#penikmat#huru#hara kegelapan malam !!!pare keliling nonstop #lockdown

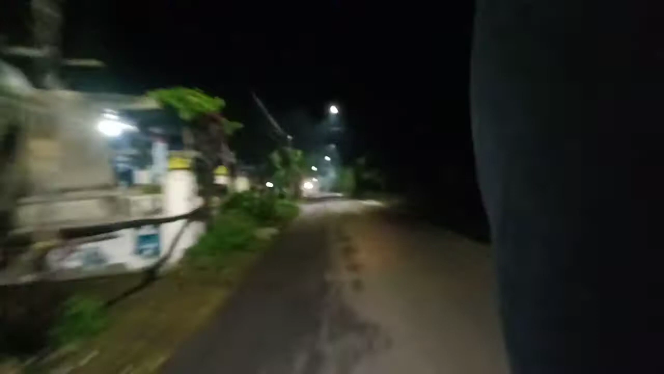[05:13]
Kampung podo aman guys, buka-buka podo aman, lockdown, lockdown, lockdown.
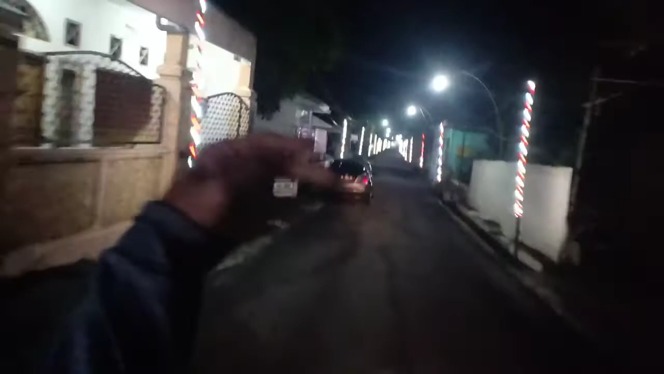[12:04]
Flamboyan guys, keadaannya seperti ini, habis kena corona.
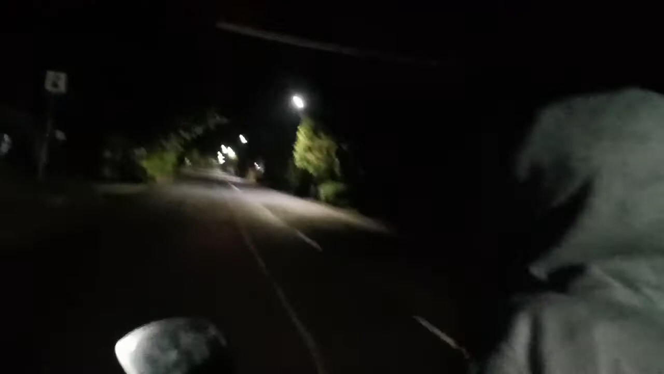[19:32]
Los sate awan. Yang penting ada kontrol. Anti maling, anti lockdown. Pom bensin sudah tutup jam segini, di sini tidak ada 24 jam.